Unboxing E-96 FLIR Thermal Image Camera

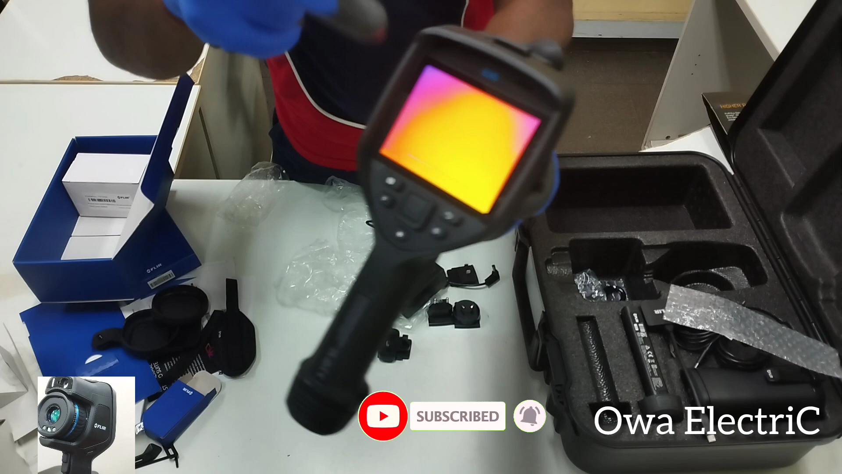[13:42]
you can decide to be clicking it with your bare hand and the device will be responding so like as you play with your android phone you can also play with with this so that's on already so if you want to know how to how to use it effectively on the field in the